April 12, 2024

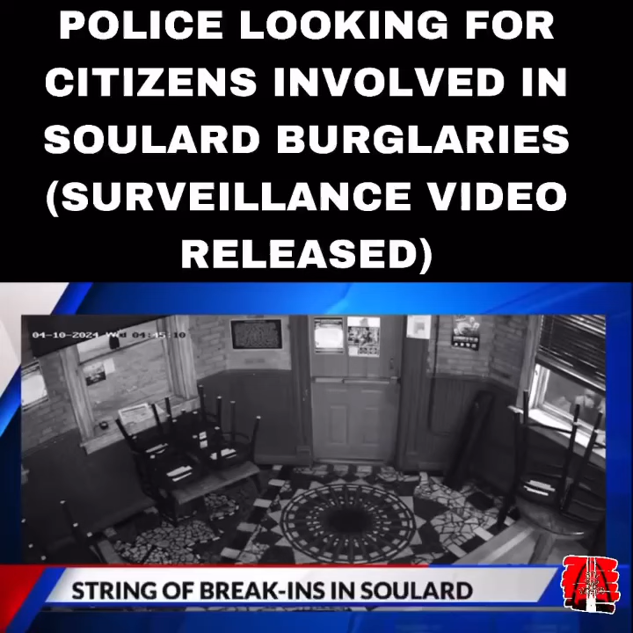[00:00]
It's 4.45 early Wednesday morning at Big Daddy's in Soulard. Look closely at the right side of your screen as a brick comes flying through the window. Seconds later, you can see two people clearing the remaining broken glass from the window frame. And seconds after that, they climb inside. Came in through one of my windows, ripped out two registers.
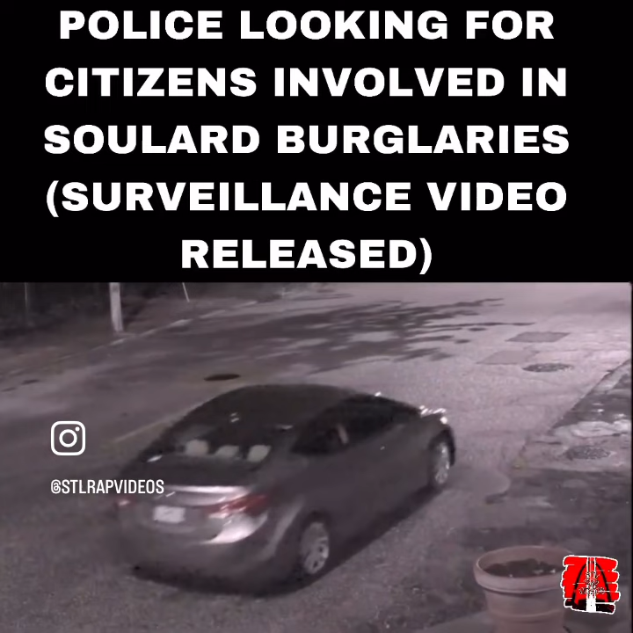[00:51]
Big Daddy's wasn't the only Soulard business burglarized early Wednesday morning. At least three others, including Molly's and Bogart's, were also hit.